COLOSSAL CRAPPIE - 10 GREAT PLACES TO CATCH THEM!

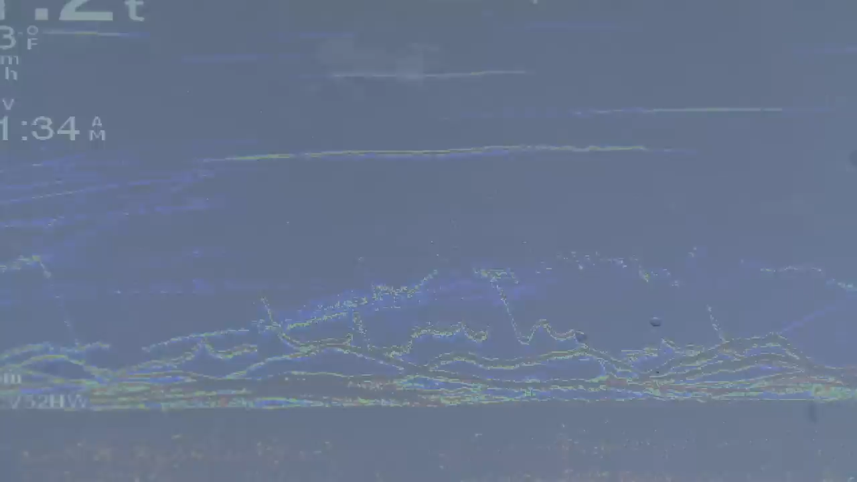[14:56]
20 plus feet of water before spawn, you're missing out on some of the biggest,
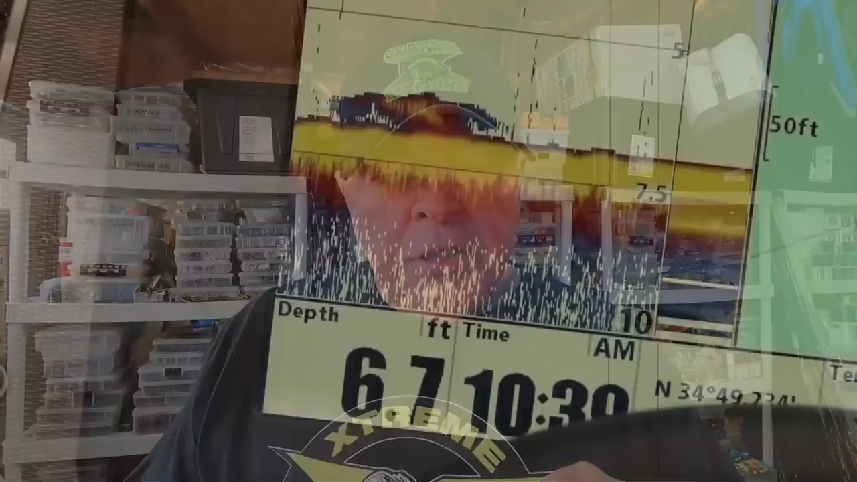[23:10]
What looks like little stumps is actually crappie with their belly on the bottom and how to fish for them. Don't just drift over them. Get right on top of them. Put it on their nose.
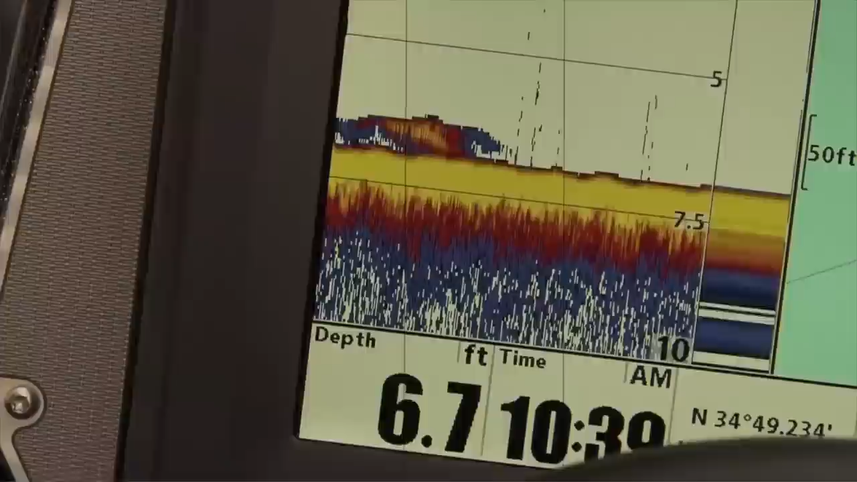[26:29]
On screen: depth 6.7 ft
Come on crappie. Just sitting all over this flat, eh? We might catch one out of here while we're being movie stars.
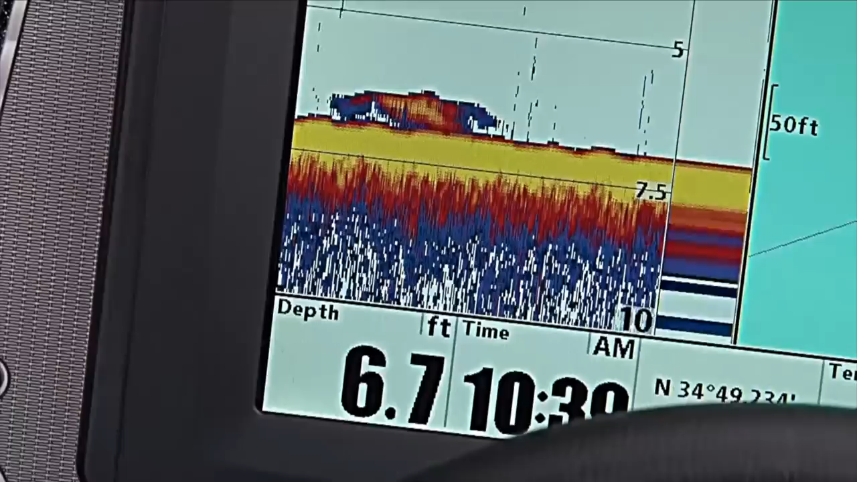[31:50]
On screen: depth 6.7 ft
But it's not a stump. It looks like lasagna. That's what it looks like laying on the bottom. That reddish looking color. And it's these things. That's right.
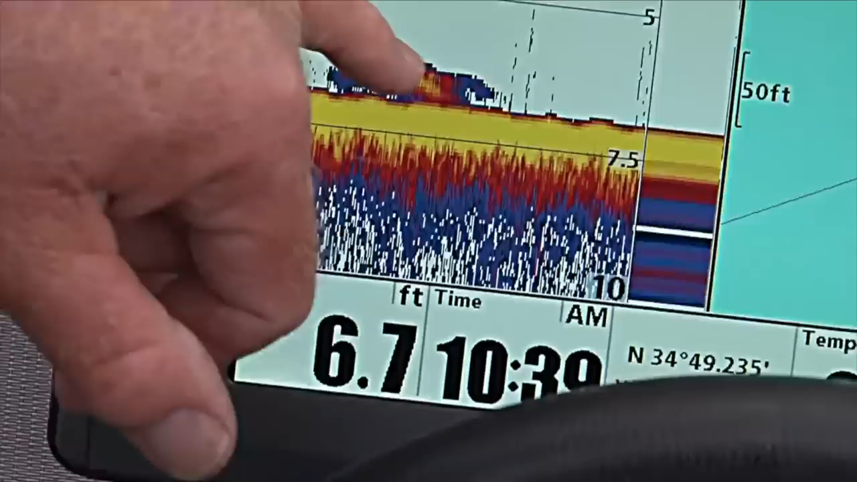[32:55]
On screen: depth 6.7 ft
These hummingbird electronics is just unbelievable now.
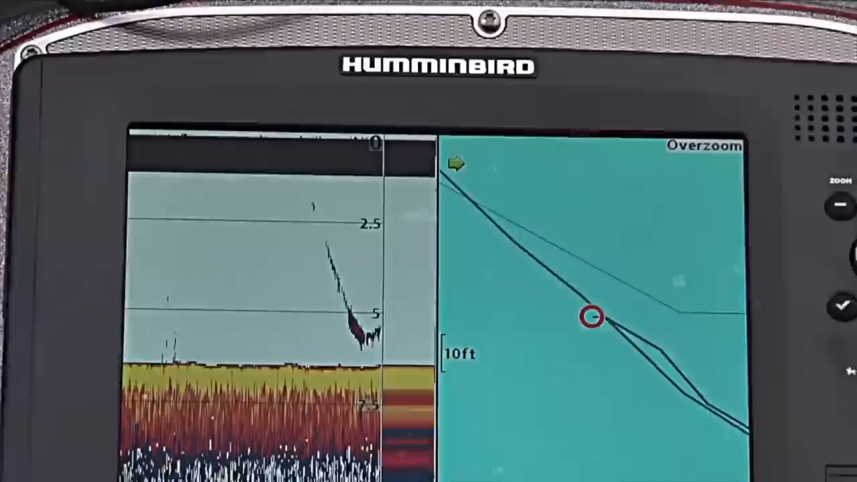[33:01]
We'd see them on the hummingbird, drop it down straight to him and catch a fish right under the boat. There's something right there. Got it.
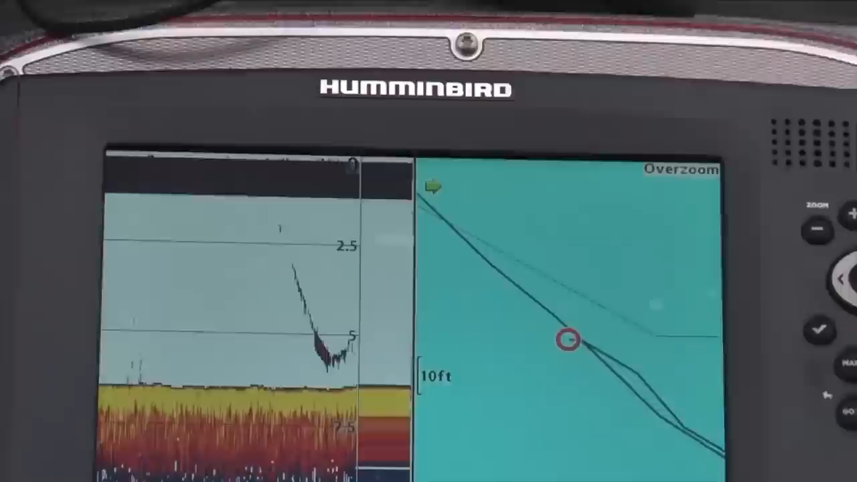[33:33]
You see a fish, drop it down, hold it steady, and don't even do anything. These fish are like, they went from chasing it a bit this morning, to now you've got to put it right on top of their nose,
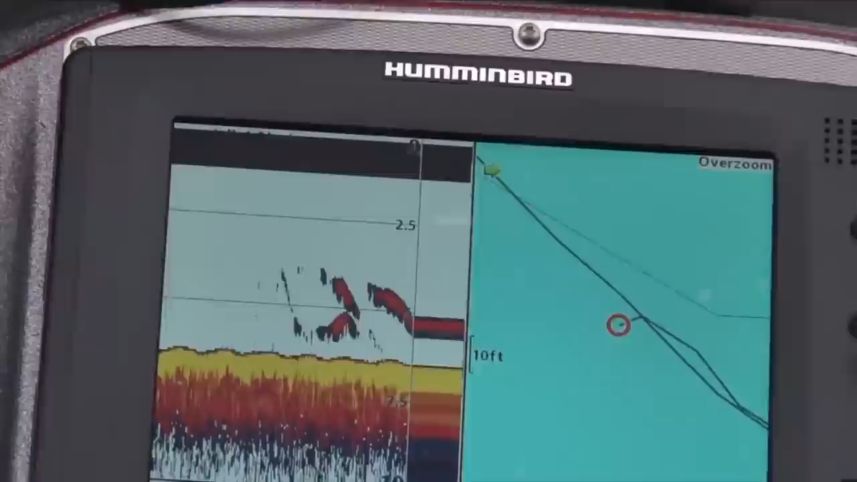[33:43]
hold it, and then it's, doop, game on. Pretty fun stuff. Catching him with the jig.